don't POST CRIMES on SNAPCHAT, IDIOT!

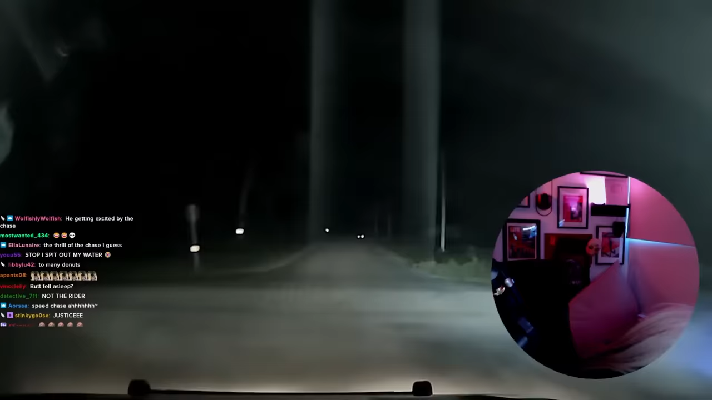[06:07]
212 Marquette, I got primary northbound Eagle from A. Northbound Eagle from A.
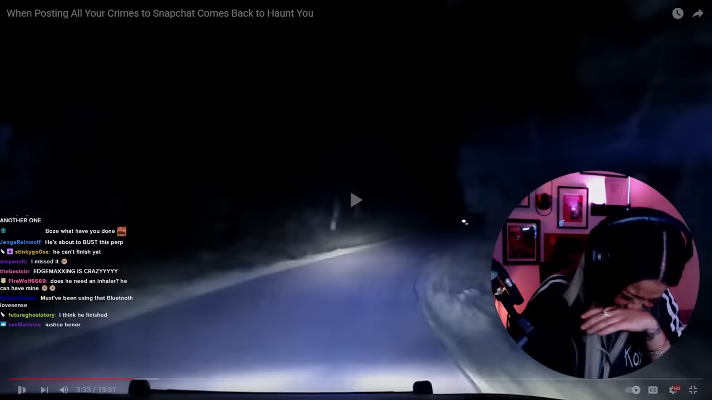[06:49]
Affirmative, he blacked out right when he turned on the market there. Notify Adams and Washira County. No traffic.
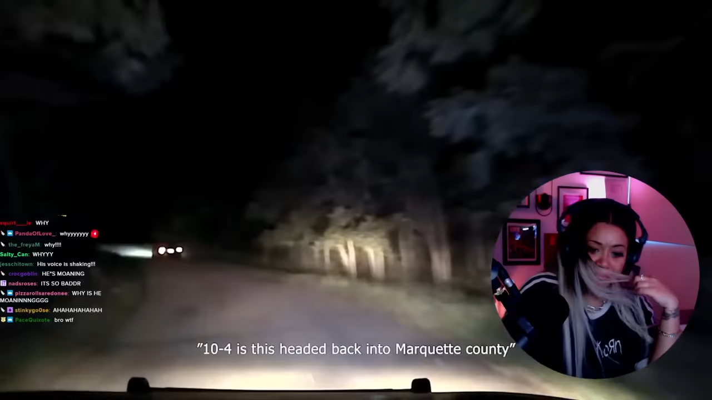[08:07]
10-4, is this headed back into Market County or west into Adams? 212 Marquette, we are west on first towards Ember. I'm gonna get up to this next cross street and then probably terminate.